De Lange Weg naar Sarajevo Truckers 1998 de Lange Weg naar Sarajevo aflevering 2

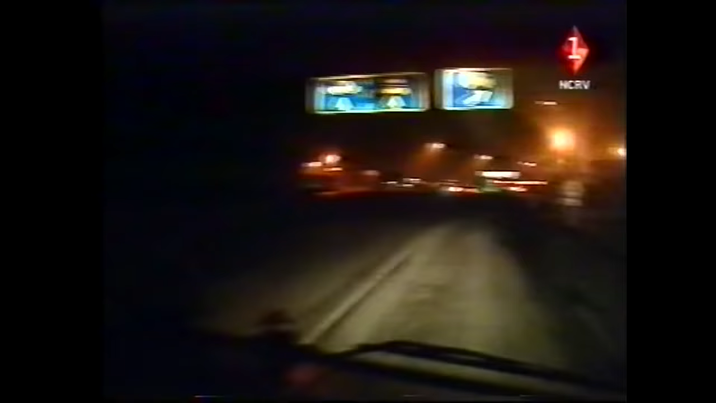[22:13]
Want ze hebben vandaag geen prikacties. Hoe weet je dat? Omdat er niemand in het weeghok zit. Aha. En het is hier allemaal donker, dus we kunnen zo doorrijden.